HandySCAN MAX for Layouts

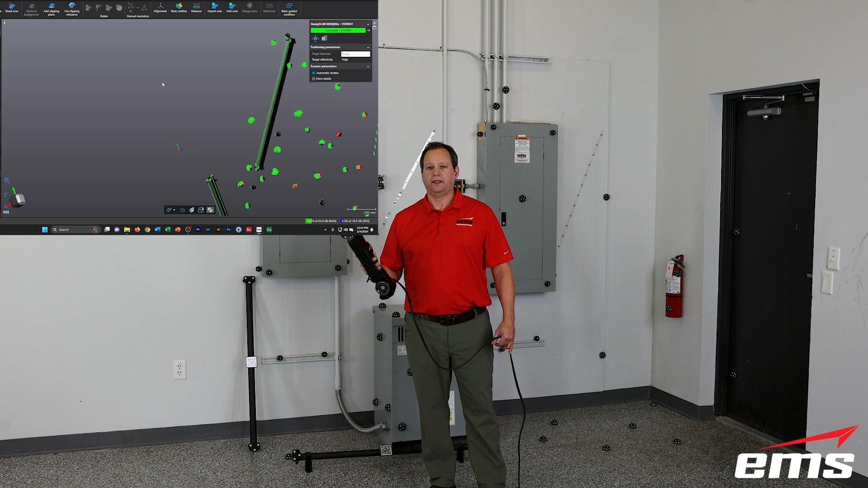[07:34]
And, then, we'll go ahead and do the actual 3D scanning. Okay. So, with our targets all 3D scanned, we're ready to actually scan the surface and collect the data.
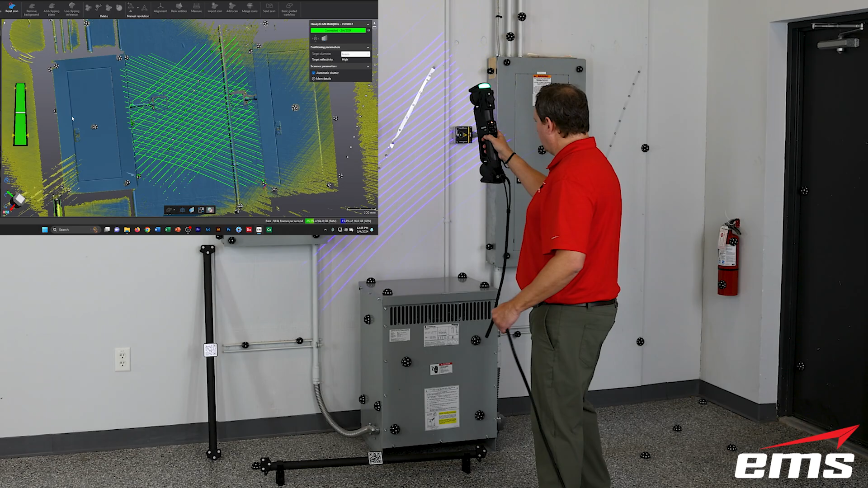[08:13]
So, you can see we're just scanning a huge amount of data at one time in a very large area. So, like every scanner, CREOFORM scanner, you just move around.
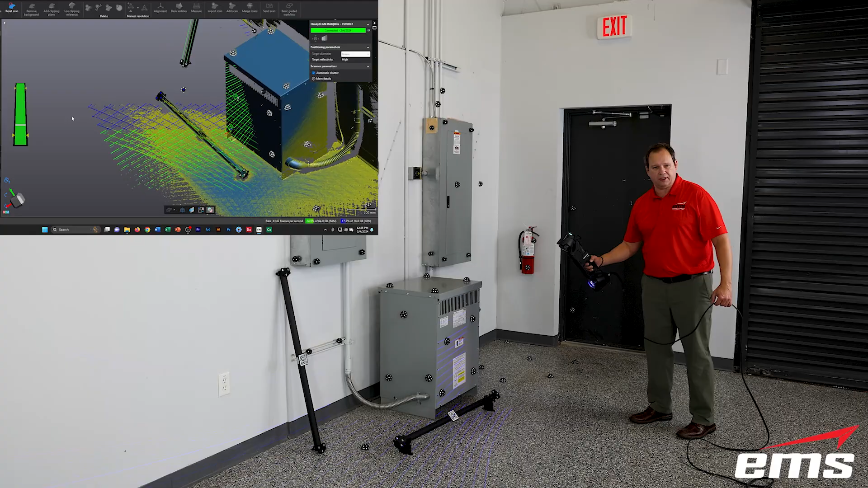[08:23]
It's line of sight, of course. And, you just collect the data that you need. Now, you'll notice the data will be yellow and then it turns teal.
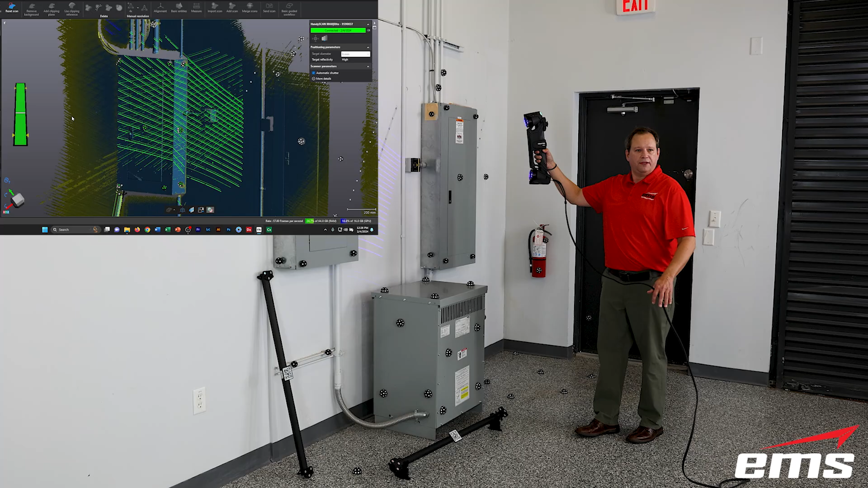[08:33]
That is telling us we have enough scan data based on the resolution that we're using. And, now, in the standard mode, the default is 2mm,
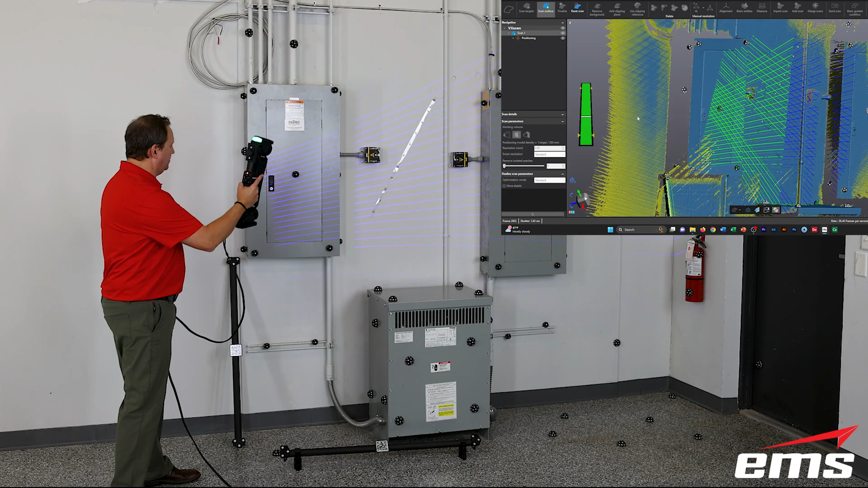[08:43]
which we can adjust up and down. We'll get into that when we go more into the software. But, you know, you just move around.
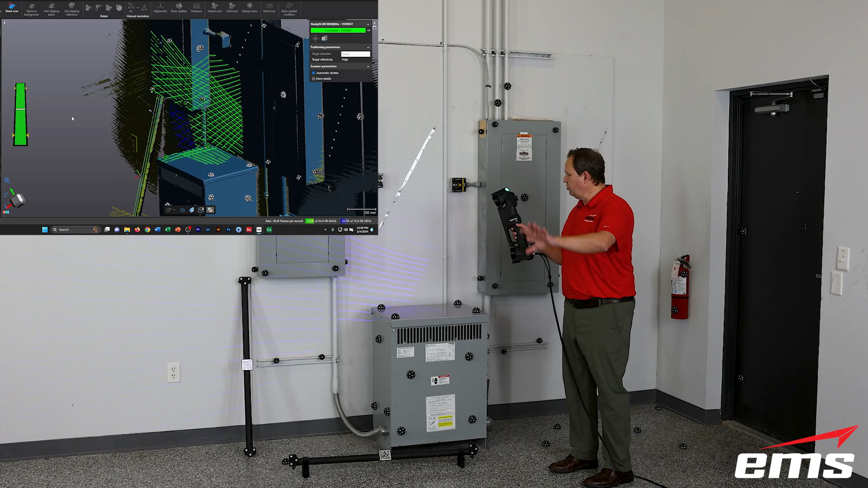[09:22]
And, we talked about having the remote viewing. You can do the same thing. If you have the remote viewing set up and control, you can stop and look at your data.
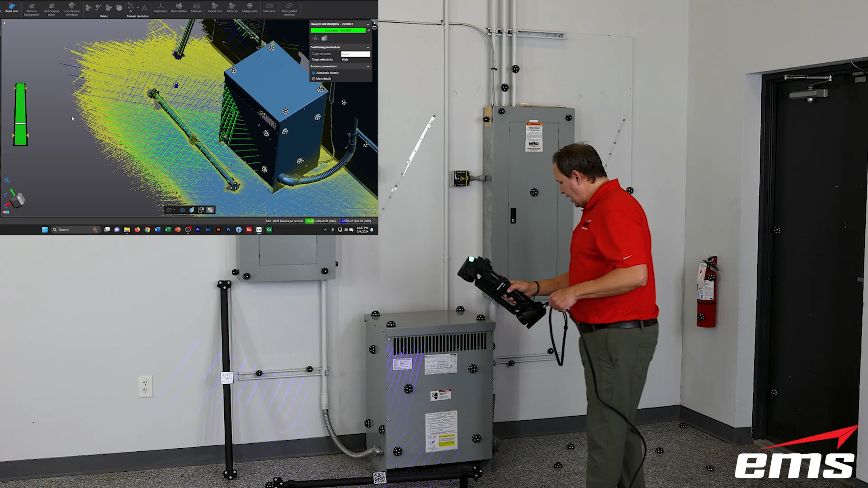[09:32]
So, pretty standard Creaform stuff at this point. Just move around, get all of your, you know, everything you want to get scanned.
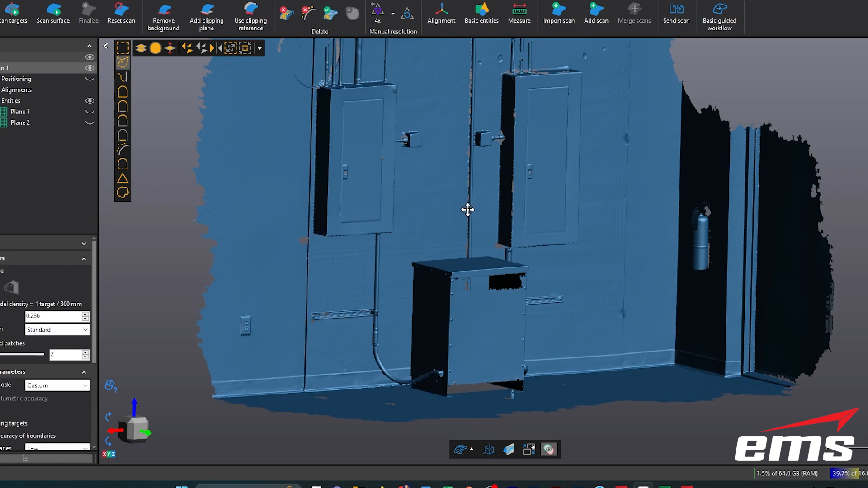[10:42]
Of course, it got rid of the speed target tape because those are individuals. And, you can't, again, you can't even see where the target tape was with it being that clear material. So, here's our scan data. We can take a look at it. We can do all the basic kind of mesh editing tools that you normally would do. But, typically, in, let's say, the construction industry, we're really not, you know, looking to fill in every hole and do that kind of stuff. One of the things you might want to do, and you can do this right here in the basic software, is just take some measurements.
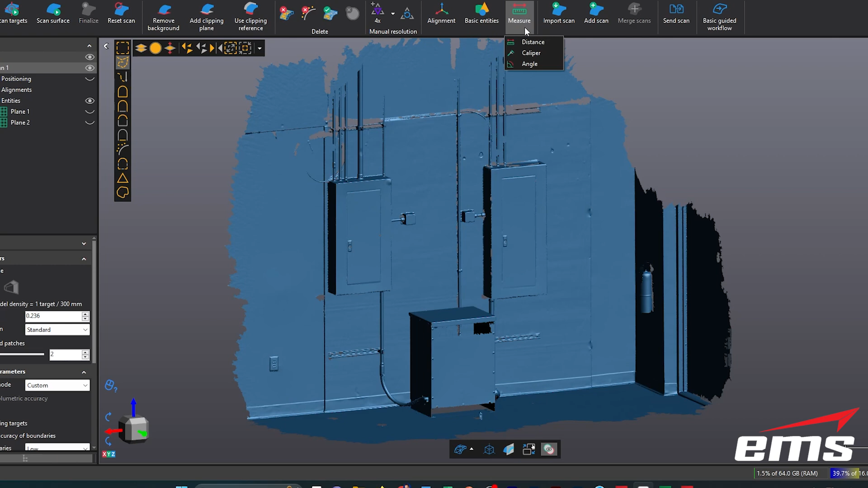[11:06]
So, I'm going to come in here, and I'm going to say measure distance. And, let's say I just want to measure the distance between the two panels. Well, I can pick here, and I can pick here. And, I don't have to make them, like, try to be perpendicular or parallel or anything like that. Now, that dimension, obviously, is like 36.3. But, if I look over here in the X direction, okay, you can see it's 36. So, straight across, it would be 36 inches, okay?
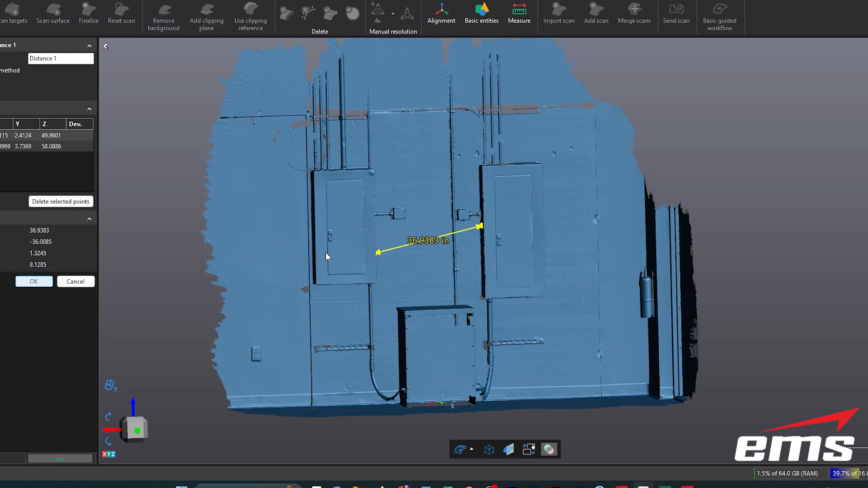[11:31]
So, I can pull some dimensions. Let's say I want to know how far the panel is from the wall over here. Again, I'll just click on it, just click anywhere on the wall.
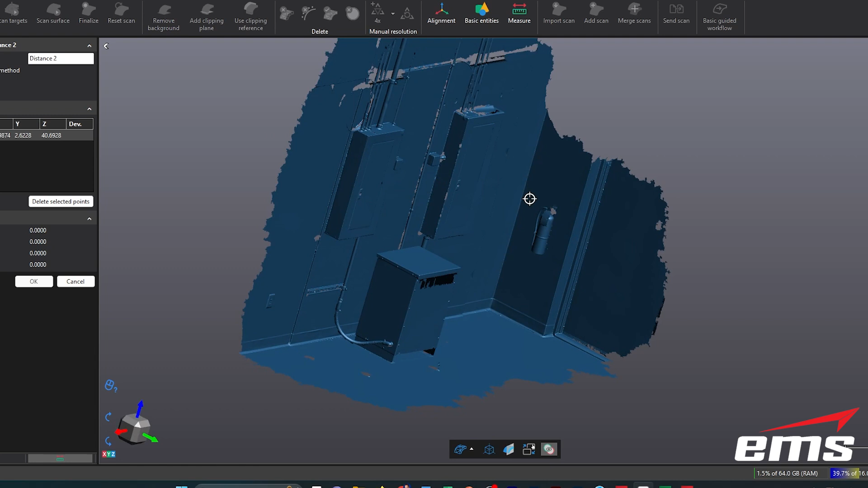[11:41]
And, what I'm really looking at is this dimension here, 35. And, if I exit out of this and, you know, want to come back to it later, if I click on this, we'll see those dimensions. So, you get the 3D measurement, which, you know,
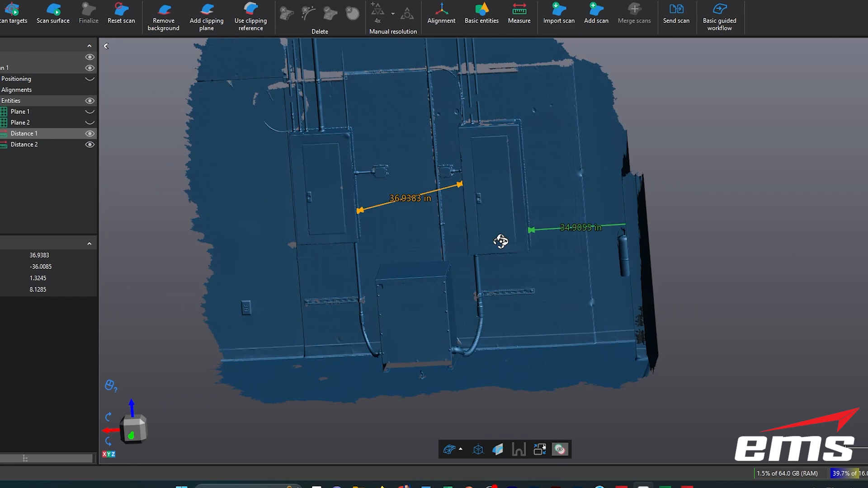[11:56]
it's hard to kind of line it up just by clicking points, right? But, you just look at the XYZ values, and you can see.
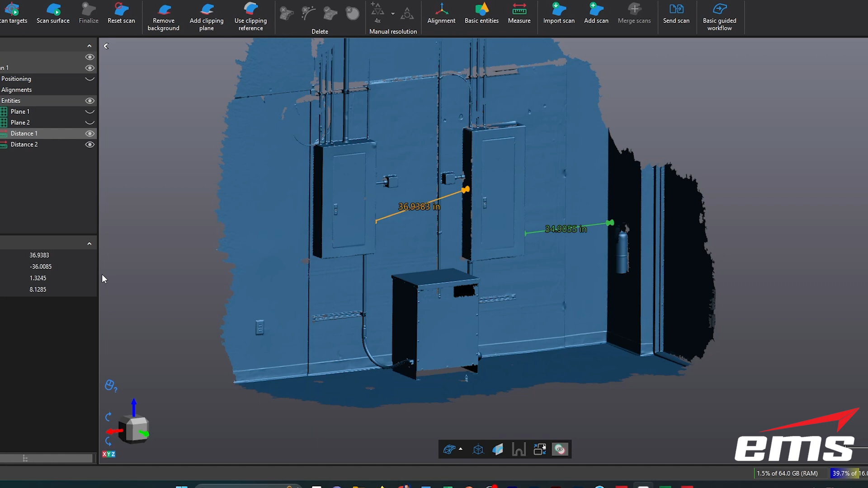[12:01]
So, the X here is 36, and then the X over here is roughly 35, okay? So, you can pull these dimensions, really, off any of this geometry. And, sometimes, that may be all you need. The great thing is, is you don't have to go out and hand measure it, and then hope you got everything, or take a bunch of photos, and have a bunch of drawings. As we mentioned, we were able to set up in a few minutes and scan this whole thing in no time.
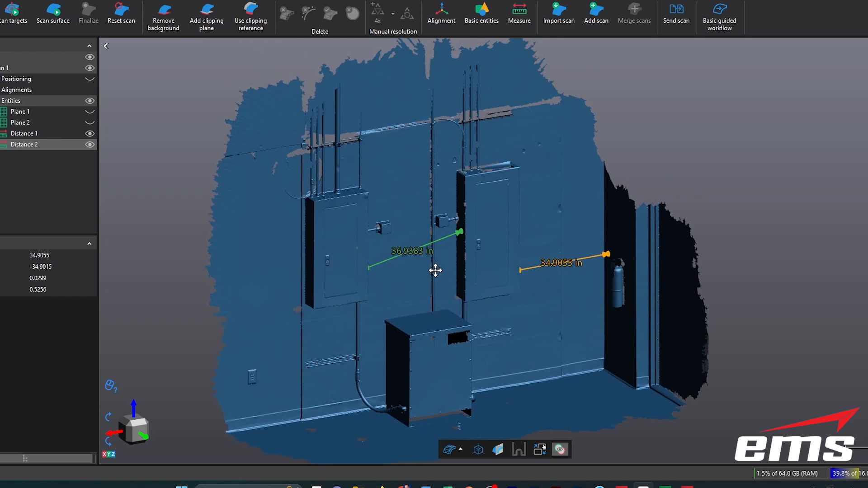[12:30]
So, you know, maybe call it 30 total minutes to capture this data. And, then you have it, and you can go back and measure anything you want, any time you want, okay?